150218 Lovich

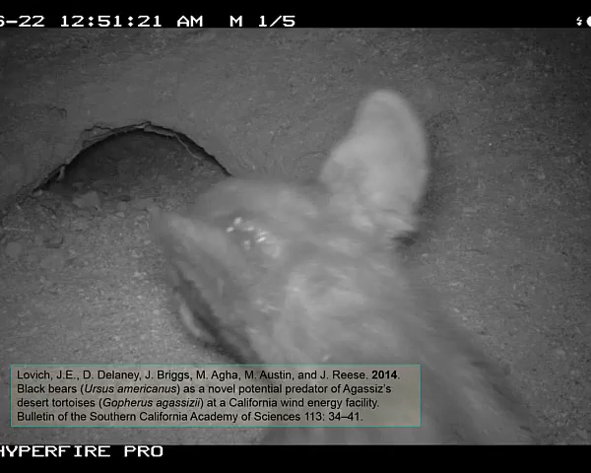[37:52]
This was unexpected. There's a black bear cub sniffing out a desert tortoise. You don't see that every day. In fact, these bears were introduced from Yosemite into the San Bernardino Mountains that the study site adjoined back in the 20s. So it's an invasive species, if you will, because Southern California was grizzly country. But at any rate, the female was there with his mom. We have pictures of her too, but you'll have to take my word for it.